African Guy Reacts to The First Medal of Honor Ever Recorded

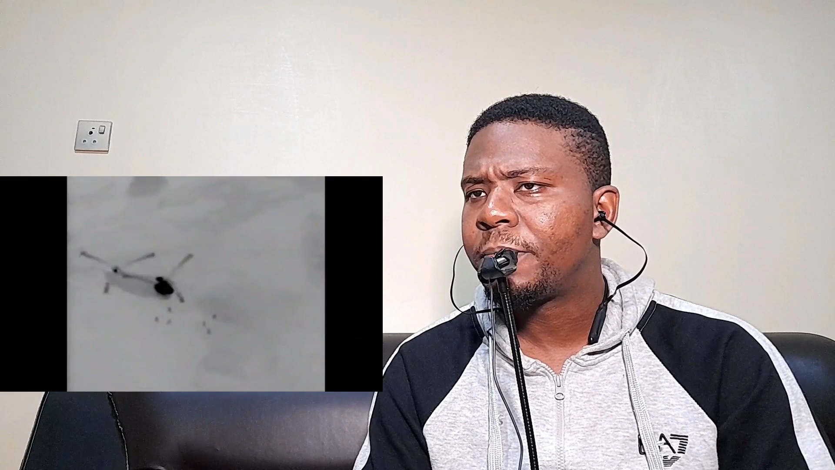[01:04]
exhale their mh-47 helicopter john is the second individual to exit and immediately moves in the direction of the summit he can be seen moving off to the right of the screen
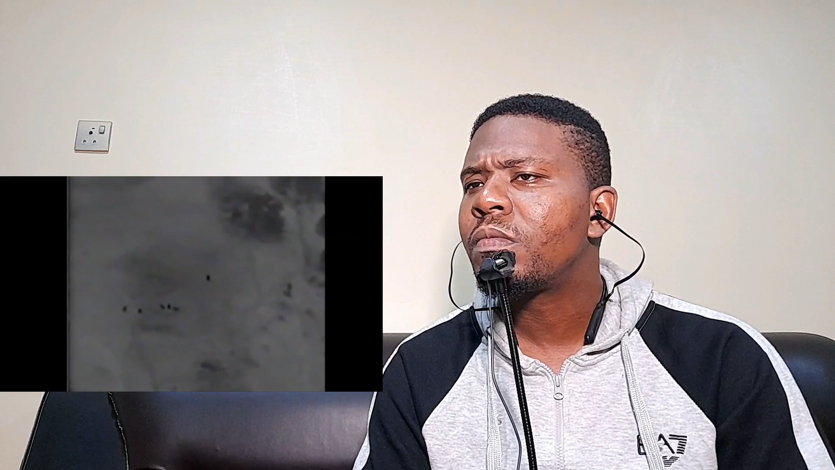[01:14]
alone wow the team is taking heavy fire from every direction as indicated by the arrows as chapman begins engaging targets
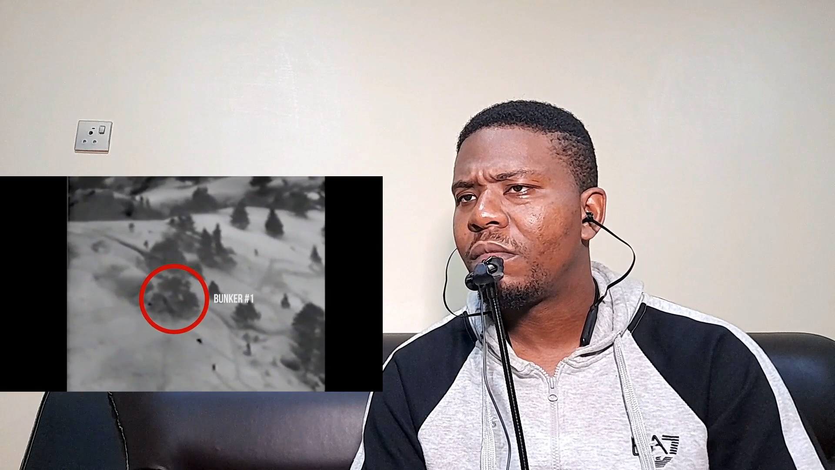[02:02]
to the left of the tree and bunker one is another gray mass this is a rock outcropping that came to be called the boulder between bunker one and this boulder can be seen the body of slain seal neil roberts the man chapman and the others are attempting to recover wow chapman still alone and closest to the enemy pauses to engage targets as his team leader follows him but never actually catches up with him